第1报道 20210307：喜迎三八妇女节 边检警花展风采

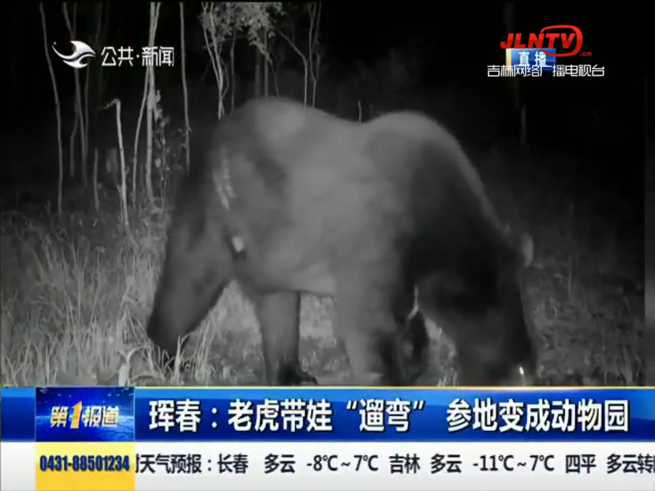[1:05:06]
另外，黑熊、野猪、狐狸、花栗鼠等野生动物也是经常逛过它的身地，这里俨然成为了一个动物园，而这一切都源于生态环境的改善。